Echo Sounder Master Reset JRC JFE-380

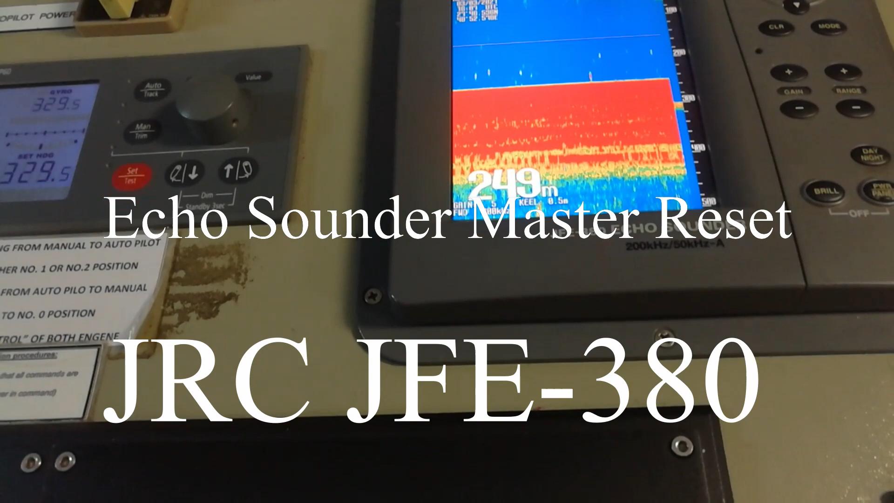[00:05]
On screen: depth 249 m
good day again guys and today I have a service call for eco sounder GFA 380
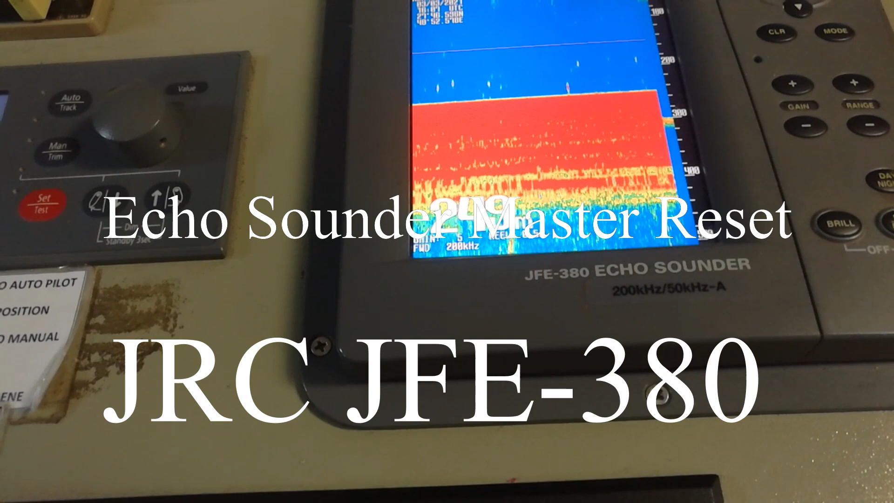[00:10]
eco sounder this is 250 kilohertz
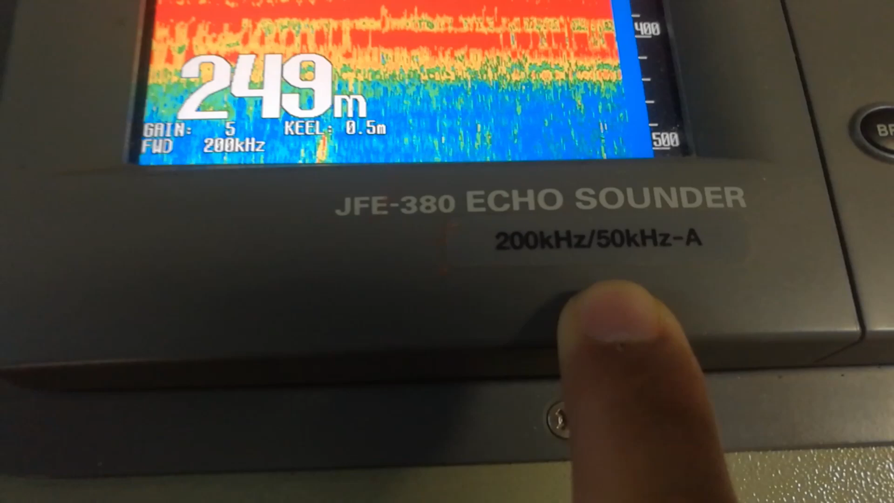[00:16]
On screen: depth 249 m
is GRC and you see what is the problem it is reading
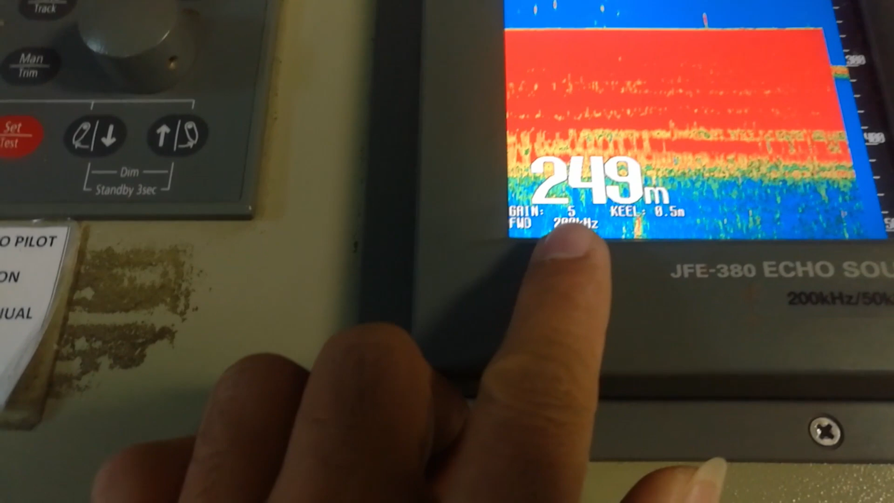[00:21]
On screen: depth 249 m
now 249 meters and here approximately is just only
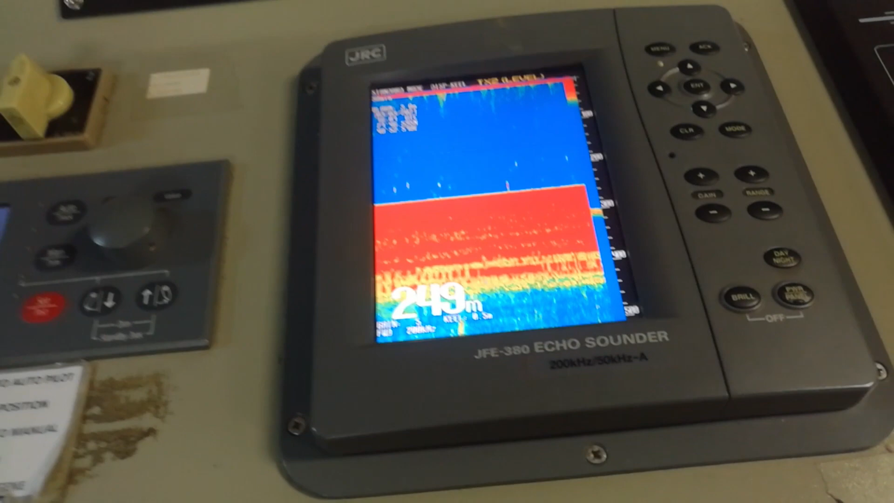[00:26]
On screen: depth 249 m
maybe five or six or six meters that this is
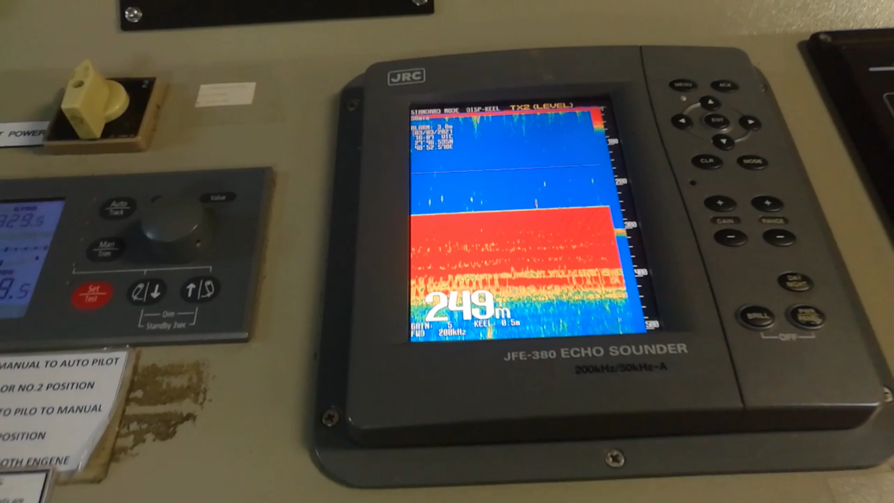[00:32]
On screen: depth 249 m
this is now in the pier okay I'll just show you okay
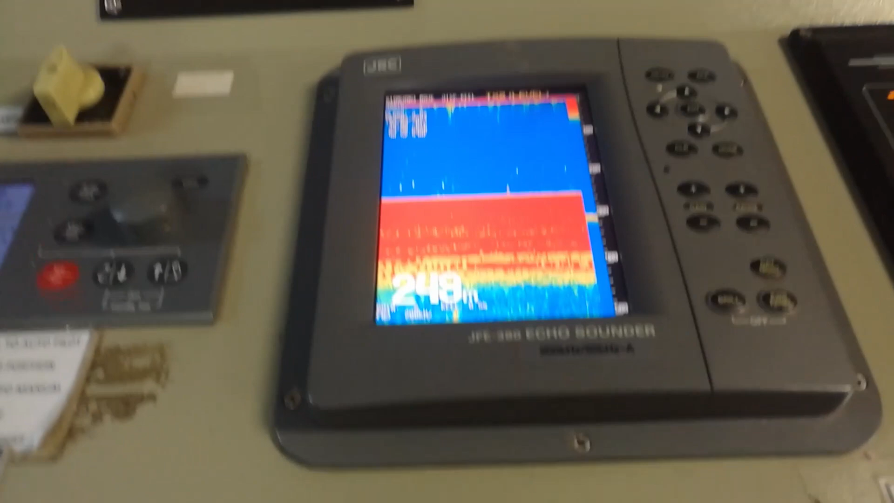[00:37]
so we'll just check this and we will see
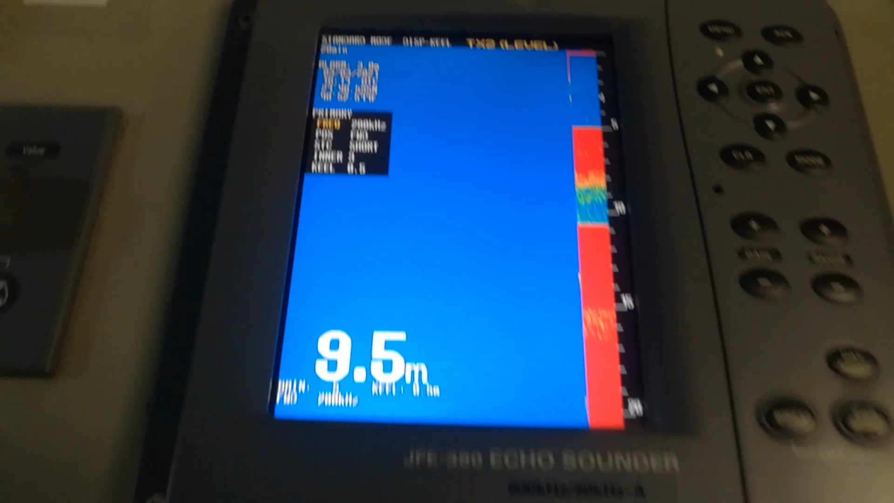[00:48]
On screen: depth 9.5 m
so guys actually I don't know what is the problem of this but what I will do because
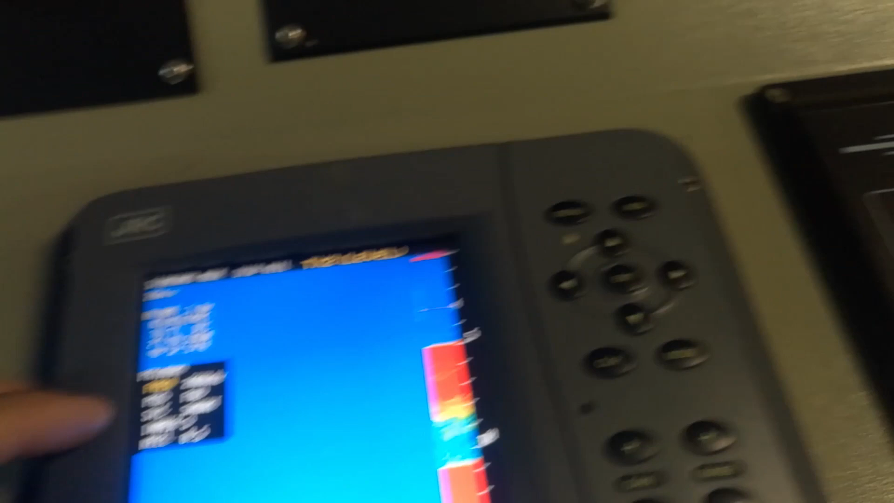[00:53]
so many settings already was done on this they played a lot of
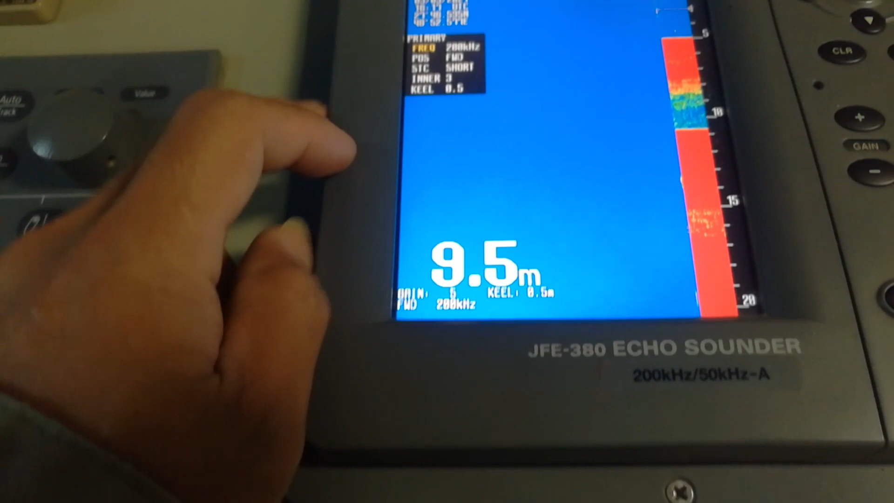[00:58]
On screen: depth 9.5 m
settings what I will do now is to do the master reset so now
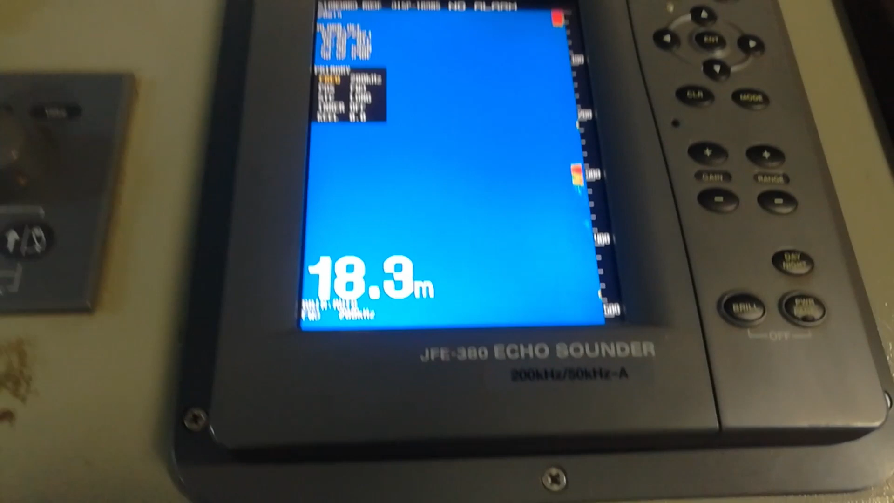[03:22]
On screen: depth 18.3 m
what happen is this this is already exit in range so this is over power already